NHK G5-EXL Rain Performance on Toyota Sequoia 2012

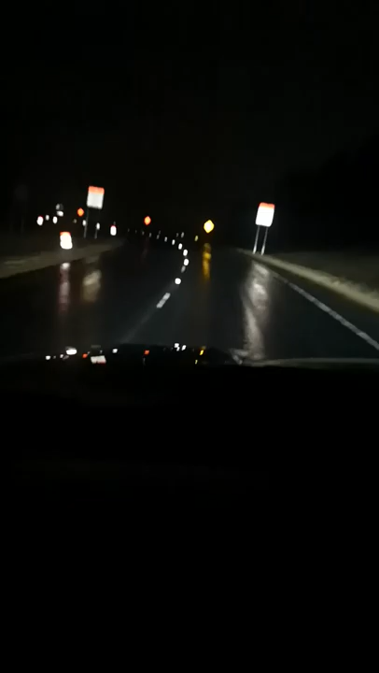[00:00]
Well nobody ever gets these. This is output in the rain after the road's been rained on. Pretty much the output is pretty good. Most of the time you know when it's rain it's kind of dimmed out. It's dimmed out don't get me wrong but it's not nowhere near as bad as some other scenarios or what not that I've seen from other things.